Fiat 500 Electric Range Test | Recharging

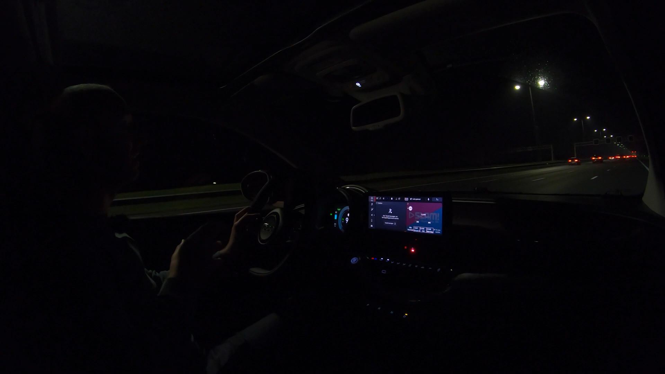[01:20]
90 kilometers an hour gps speeds i've used 15 state of charge just right now and i have driven 31 kilometers so that is actually not that bad not bad at all i mean the consumption right now on average is around 17.5 kilowatt hours per 100 kilometers so that means i can get more than 200 kilometers of range it's even sometimes hovering under it so the consumption will
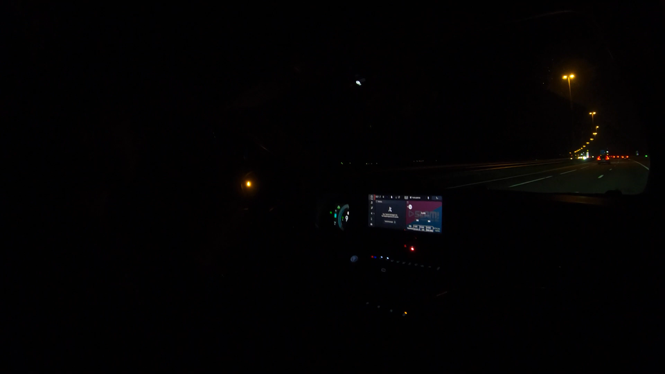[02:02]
strong i've used one third of the battery capacity the consumption is hovering around 17 16 and a half kilowatt hours per 100 kilometers and i've driven now around 75 kilometers so yeah the range based on the numbers i have right now will be about 220 225 kilometers and again that's not that bad but let's continue and we'll see maybe it'll change if we go the other way so i've turned around quite a
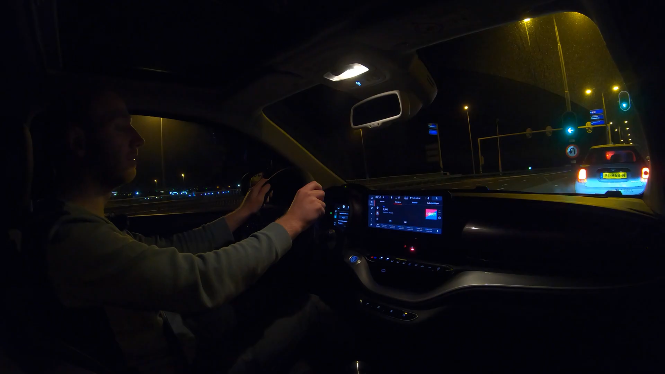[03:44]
find out i've actually reached a turnaround point i have actually used 50 state of charge and i've driven around 55 kilometers so quick calculation 130 kilometers if you drive 130 kilometers an hour